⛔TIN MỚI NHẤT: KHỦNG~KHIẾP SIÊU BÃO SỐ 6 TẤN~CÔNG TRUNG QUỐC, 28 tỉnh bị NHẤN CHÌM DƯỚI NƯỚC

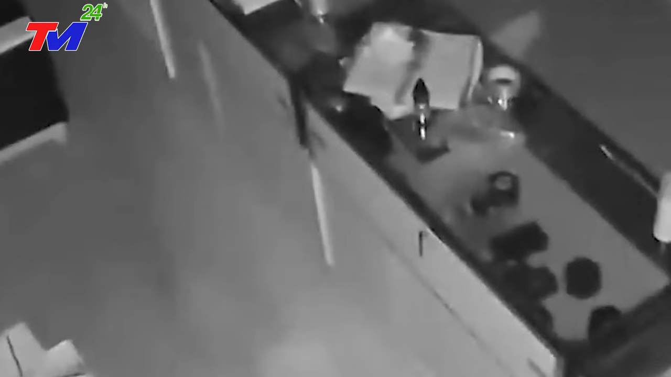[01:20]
Tính đến 8h30 phút ngày thứ Sáu, xác định có 12 người chết và 125 người bị thương. Hàng hóa trong siêu thị rơi xuống sàn, sàn nhà xuất hiện những vết nếp lớn. Ngoài ra, khi trận động đất xảy ra, nhiều sinh viên của Đại học Trùng Khánh ở Trùng Khánh, nằm cạnh Tứ Xuyên đã vội vã rời khỏi ký túc xá của họ.